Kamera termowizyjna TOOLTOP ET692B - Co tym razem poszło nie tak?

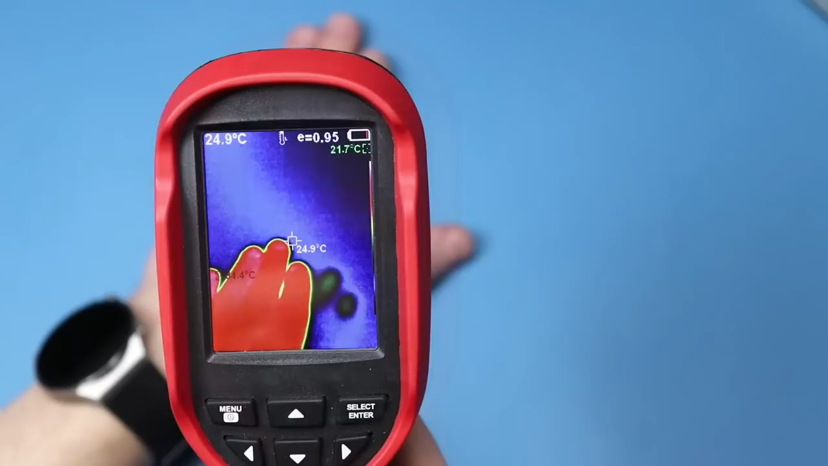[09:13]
On screen: spot 24.9°C
I potwierdzamy znowu przyciskiem.
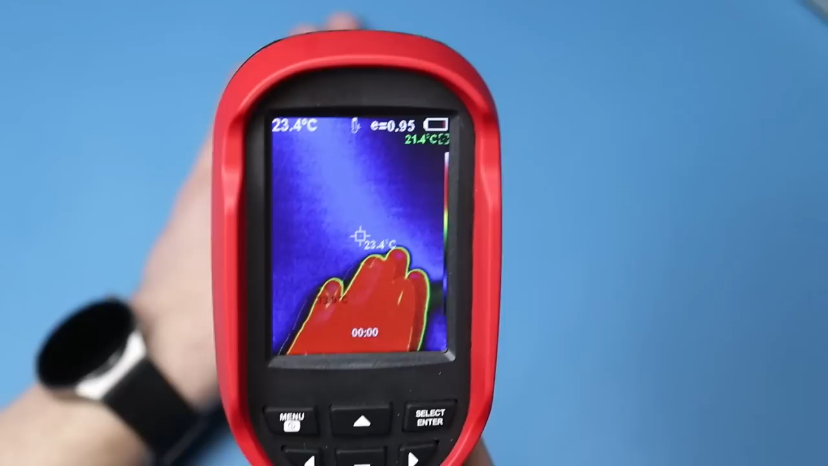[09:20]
On screen: spot 23.4°C
W tym momencie nagrywa się film. Podczas nagrywania filmu możemy sobie też regulować ten prześwit obrazu widzialnego.
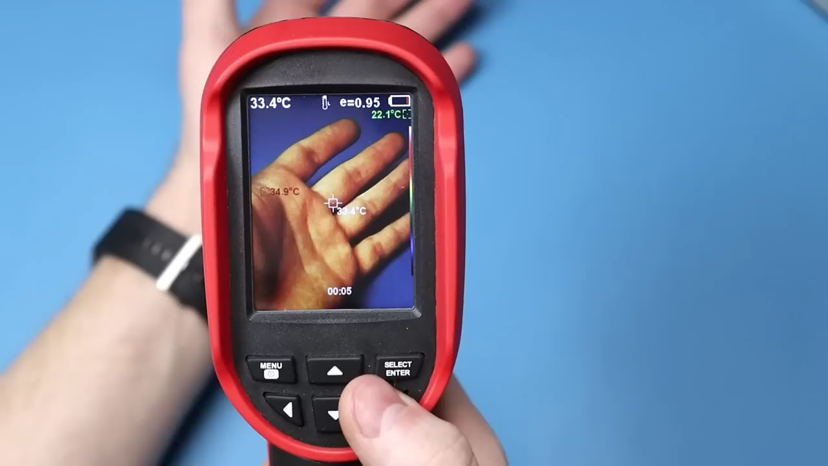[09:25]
On screen: spot 33.4°C
I to się zapisze na filmie. W taki sposób, jak tutaj robimy.
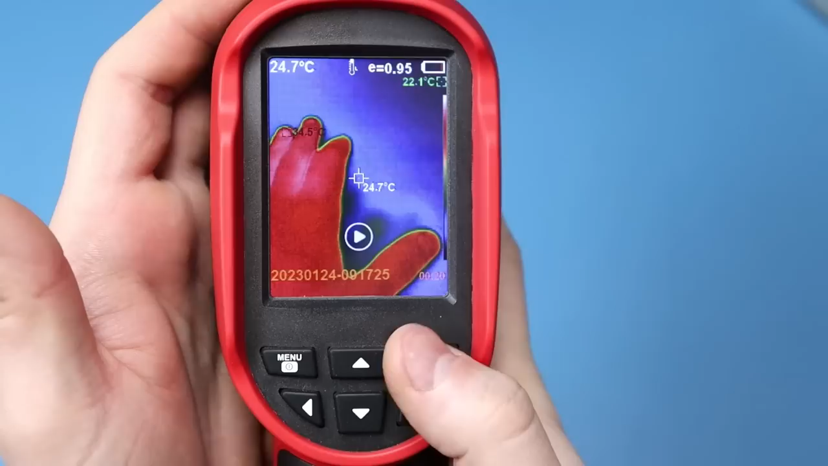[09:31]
On screen: spot 24.7°C
Teraz odtwarzam ten film. I tak to wygląda.
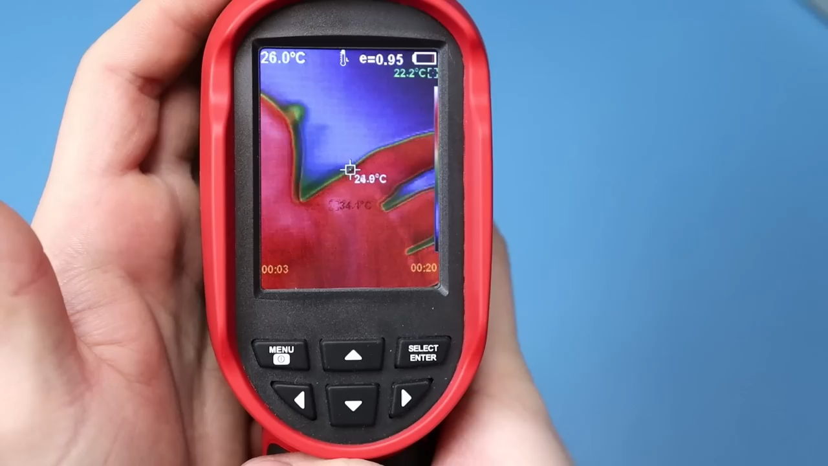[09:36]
No i spójrzcie o co chodzi z tymi zakresami temperatury.
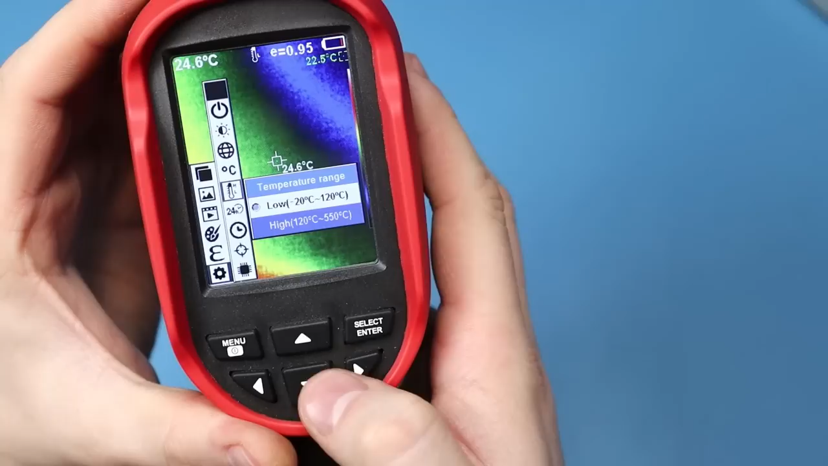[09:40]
On screen: spot 24.6°C
Jeżeli ustawię wysoki, niby pokazuje się moja dłoń, ale nie ma pomiaru temperatury.
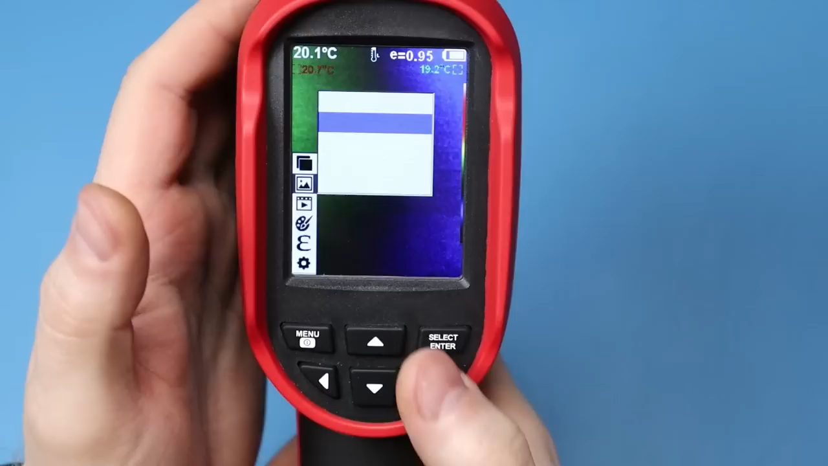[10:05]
On screen: spot 20.1°C
Nie mogę nic wybrać. Także rewelacja. Bardzo dobre oprogramowanie kamerki.
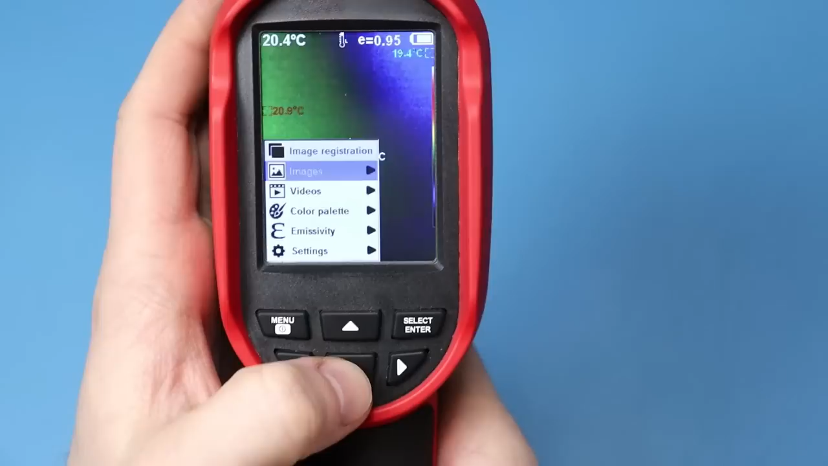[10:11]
To samo jeżeli chodzi o filmy. Jest film, który nagrałem 5 sekund temu, a reszty w ogóle nawet nie da się wybrać.
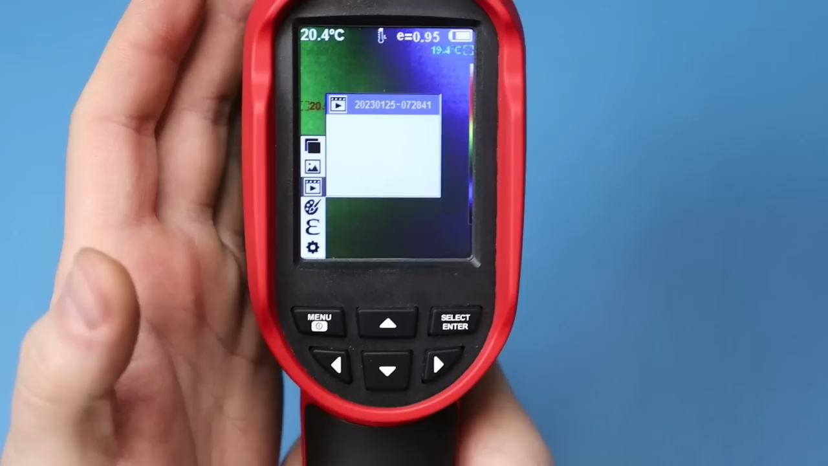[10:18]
On screen: spot 20.4°C
Nie ma nic. Rewelacja. Brawo. Sprawdziłem na szybko podłączając ją do komputera i pliki tam na szczęście są w pamięci.
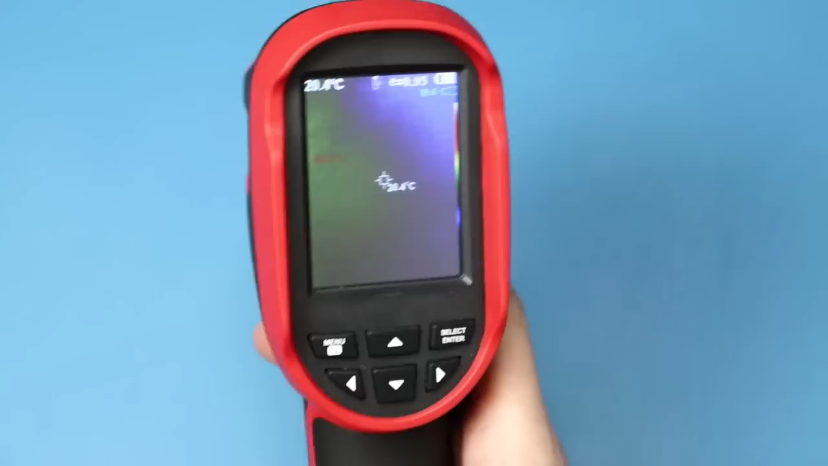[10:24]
No ale nie zobaczę ich z poziomu kamerki. Także.
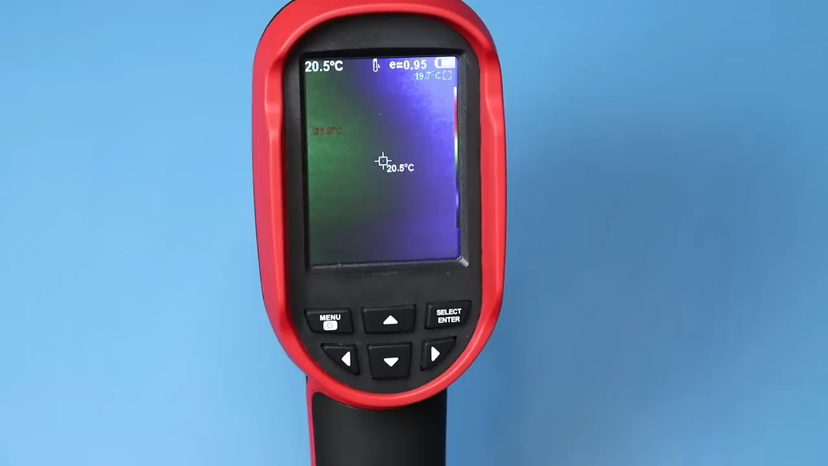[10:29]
On screen: spot 20.5°C
Po podłączeniu kamery do komputera musimy ją uruchomić. Wtedy pokazuje się dysk przenośny. Jeżeli tego nie zrobimy, kamerka będzie się tylko ładować.
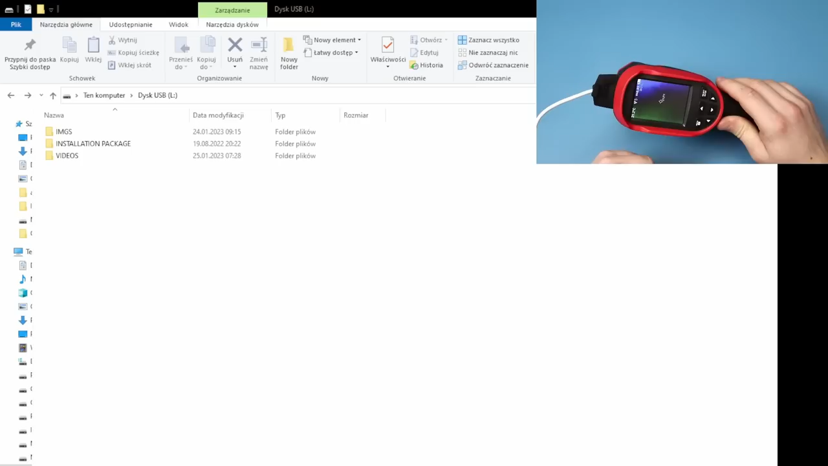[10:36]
No i zobaczmy co tutaj mamy. Jest folder z oprogramowaniem, które działa. Zaraz wam pokażę.
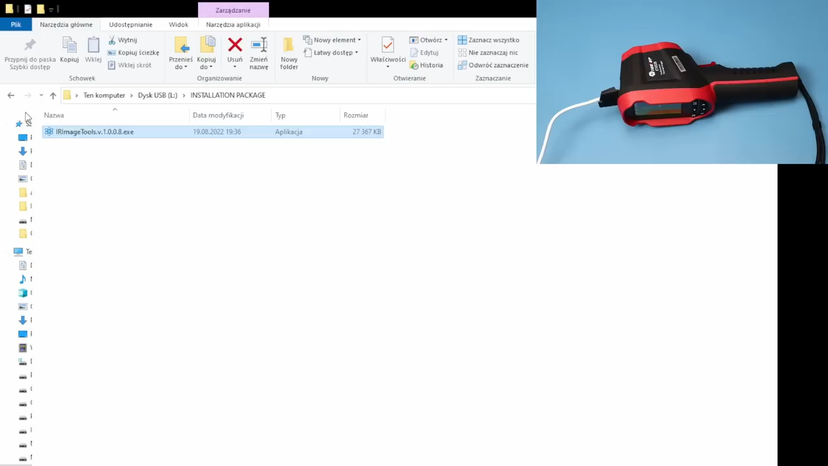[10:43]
Wcześniej mam coś ważnego tutaj do pokazania. Pójrzcie na to.
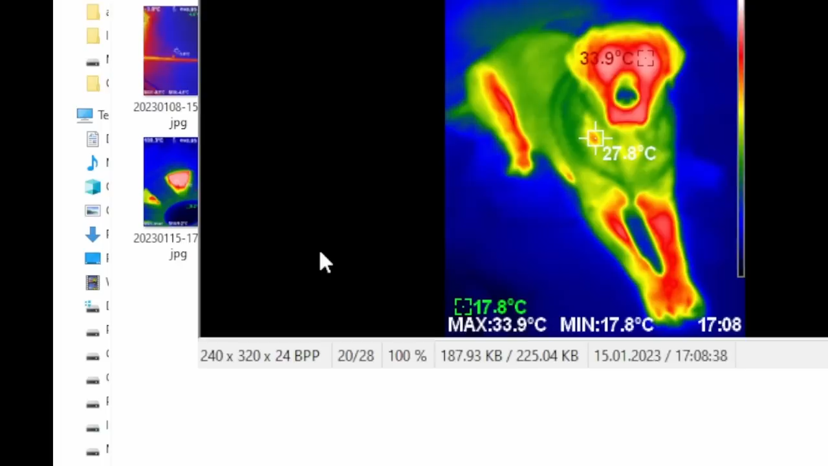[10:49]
On screen: spot 27.8°C, max 33.9°C, min 17.8°C
No i gdzie jest to 640x480, które deklarował sprzedawca? W dupie. Jest to zwykła ściema, o czym się już upewniłem wcześniej, ale o tym w dalszej części filmu. Także rozdzielczość kamery, a przynajmniej rozdzielczość zapisu obrazów to 320x240.
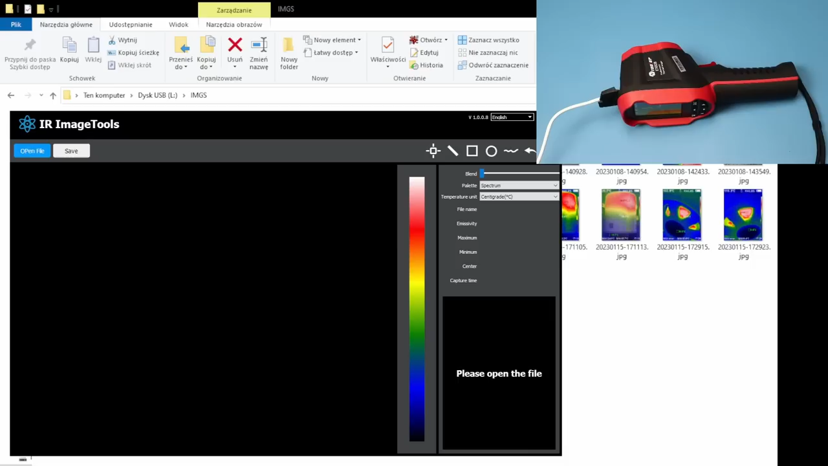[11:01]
Jeżeli chodzi o oprogramowanie, to muszę przyznać, że działa naprawdę dobrze. Interfejs jest prosty i wszystkie niezbędne opcje są tutaj dostępne. Zobaczcie, otworzę sobie najpierw jeden obrazek. Mogę sobie tutaj przełączać pomiędzy obrazem widzialnym, a podczerwienią. Mogę sobie zmieniać palety kolorów.
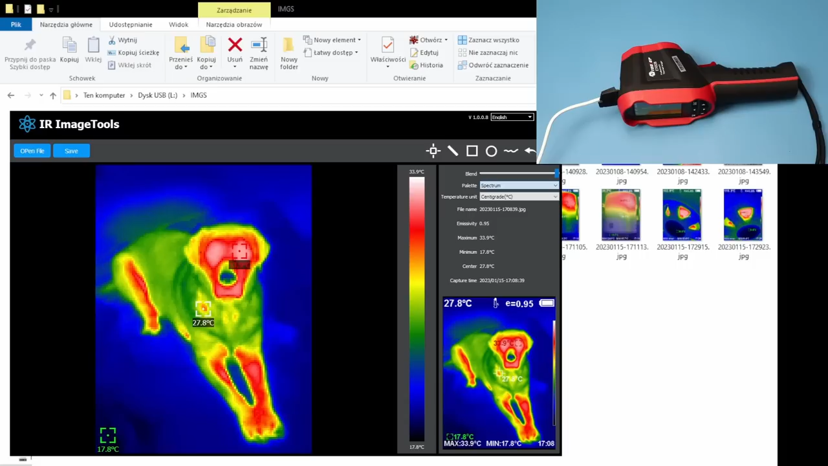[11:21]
On screen: spot 27.8°C, max 33.9°C, min 17.8°C
Jednostki temperatury. Tutaj są wszystkie ustawione parametry. Emisyjność. Jest nawet data pomiaru. Maksymalna, minimalna temperatura. Temperatura w punkcie środkowym. Także przyznaję, że jak na chiński produkt naprawdę fajnie to wygląda.
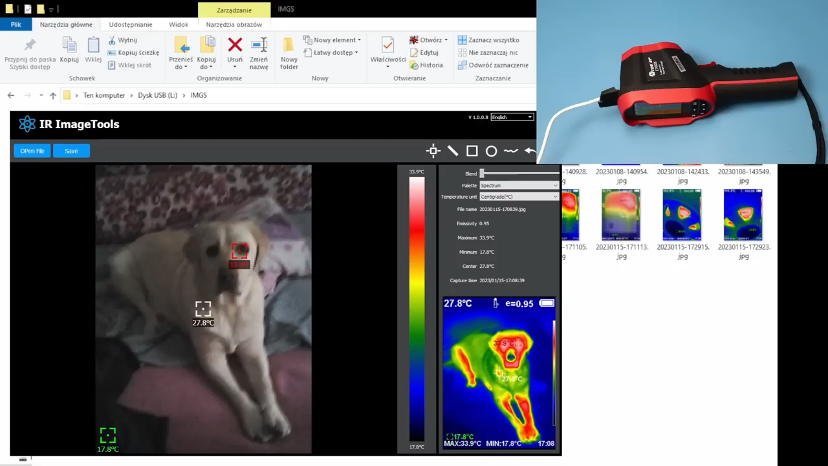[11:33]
On screen: spot 27.8°C, max 33.9°C, min 17.8°C, scale top 33.9°C, scale bottom 17.8°C
Podoba mi się. Pójrzcie. Możemy sobie wybrać na przykład obszar. Wtedy pokażę nam minimalną i maksymalną temperaturę w tym obszarze. Możemy sobie w dowolnym miejscu też ustawić punkt z pomiarem. Z tego co widzę, kamerka zapisuje te obrazy jako JPG. Na początku jest nagłówek z plikiem JPG, a dalej są dodatkowe informacje. Można to stwierdzić po tym, że pliki mają dość duży rozmiar na swoją rozdzielczość. Zobaczcie, tutaj to jest prawie 200 KB. Także podejrzewam, że na początku jest po prostu nagłówek JPG z plikiem,
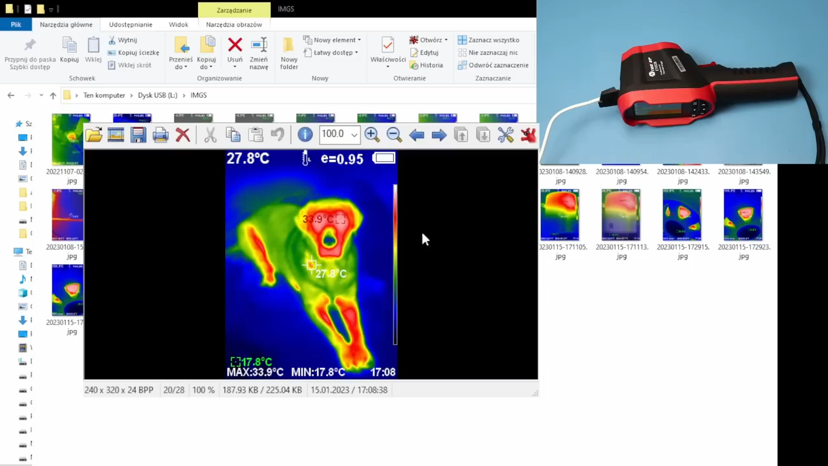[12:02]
On screen: spot 27.8°C, max 33.9°C, min 17.8°C
który widzi Windows, a dalej już są te informacje dodatkowe dopisane. Jest to dość sprytne rozwiązanie. Filmów w tym programie nie da się oglądać. To już jest dostępne z poziomu zwykłego odtwarzacza w systemie.
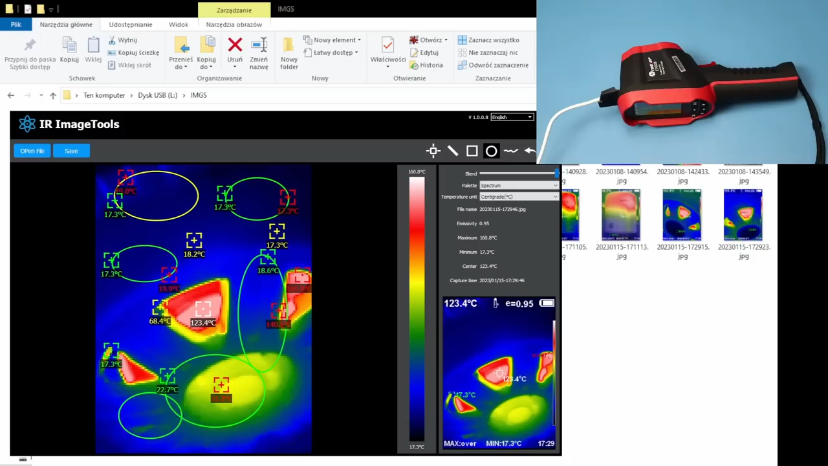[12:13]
On screen: min 17.3°C
No i nie będziemy mogli sobie tych parametrów już przeglądać. Na filmach znajdują się pełne informacje, takie jak na ekranie kamery podczas nagrywania.